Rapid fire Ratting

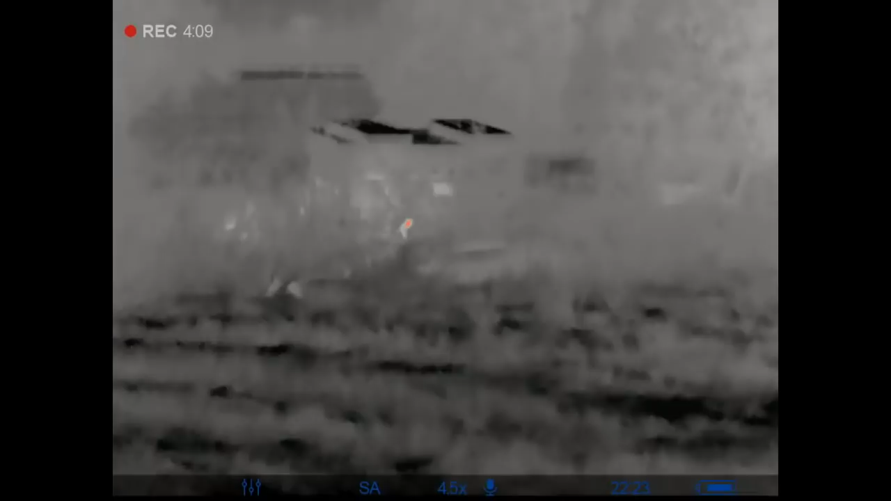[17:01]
This will give you some idea as to different images between the thermal and night vision,
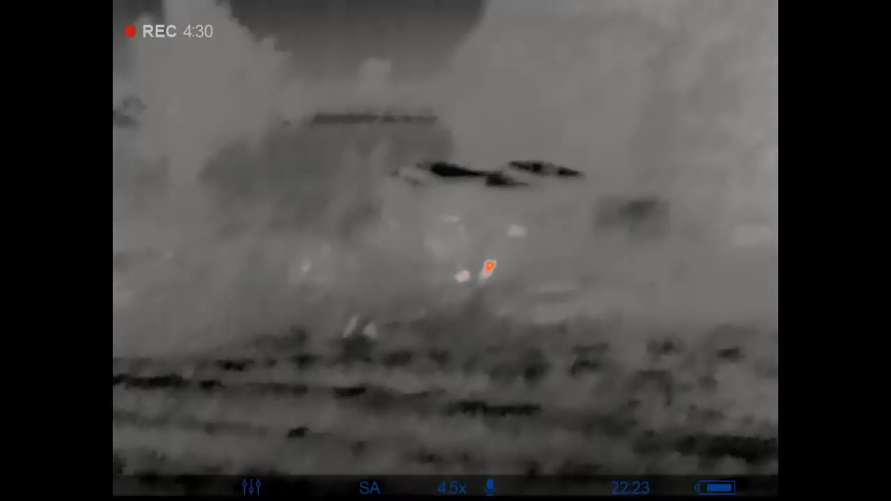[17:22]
and what you can and can't see in regards to bushes, twigs and branches.